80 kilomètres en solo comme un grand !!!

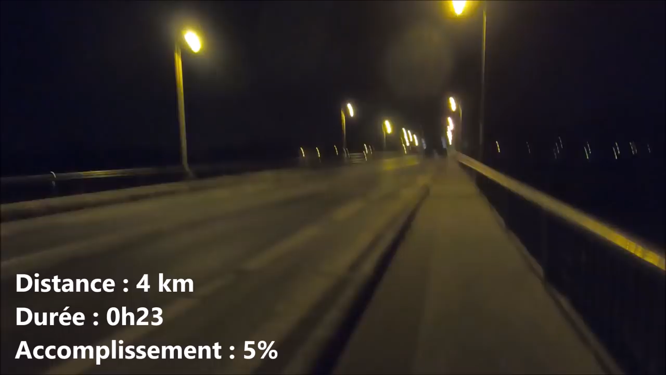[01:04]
donc on arrive sur le pont de Maison Lafitte, après 4 km, et évidemment pour le moment tout va bien,